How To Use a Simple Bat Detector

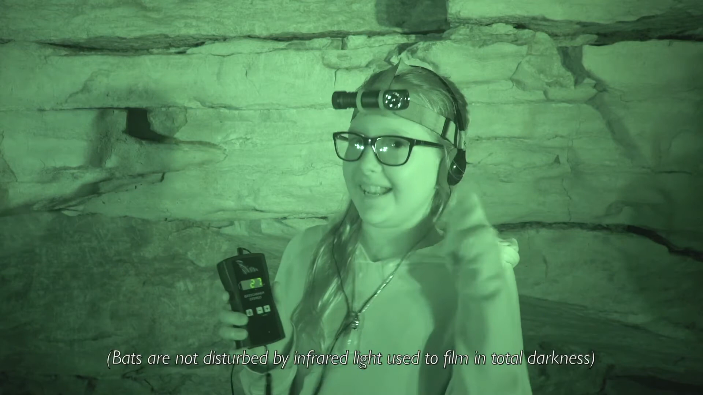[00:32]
Okay, so I got my headphones on and I'm a little ways into the cave, so I'm ready to listen for some bats. I hear some. It's very faint. The bat.
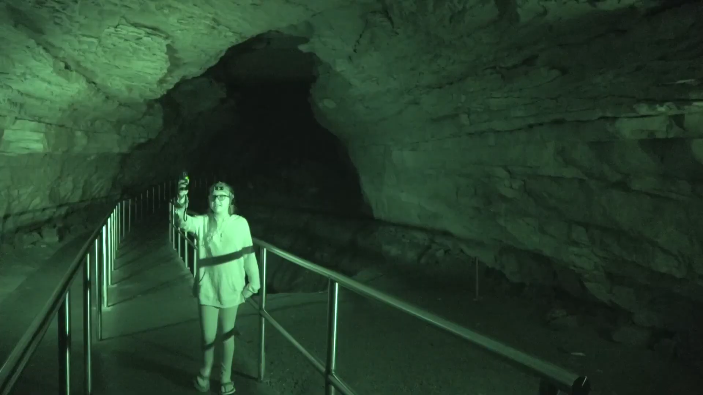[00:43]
Oh, I got it. Oh, here. Where'd it go? It's right there.
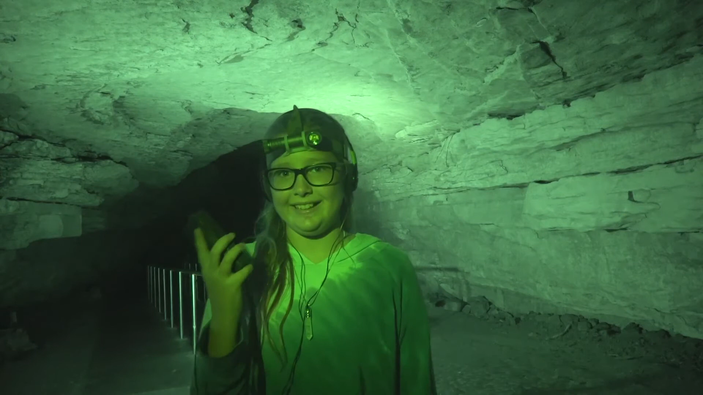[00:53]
Because there are two microphones, I can literally hear which direction the bats are coming from. Come on. Right here. It's so fag Shane.
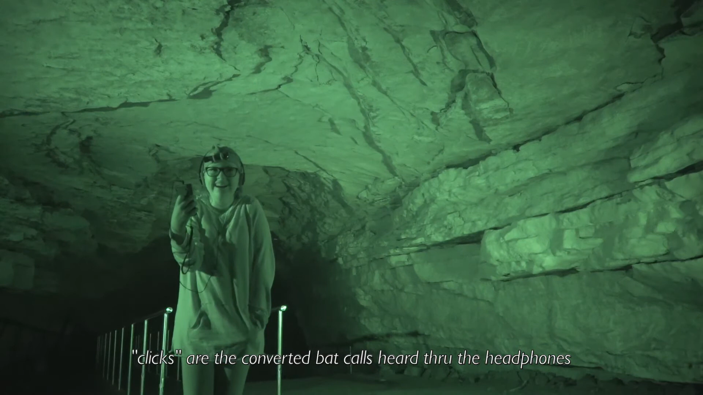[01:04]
Watch out. Oh, yeah. Oh, my gosh. There's a lot more. There's a lot more pictures. Okay.